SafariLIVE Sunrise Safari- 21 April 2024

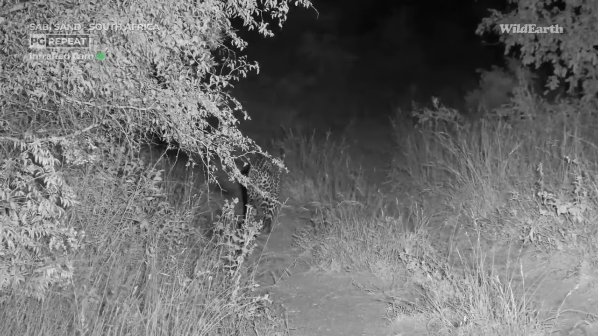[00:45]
And, oh, she's seeing something. She's listening out, but we will follow up on her tomorrow morning, straight towards Treehouse Dam. Treehouse Dam, it's going to be. Let's see, maybe she'll be up in one of those marula trees around Treehouse Dam, which would be fantastic. I think she's just going to go and sniff something on the left there. She's going to come back onto frame. But yeah, thank you so much for all the comments and questions, everybody. Thanks for joining us once again on our sunset safari.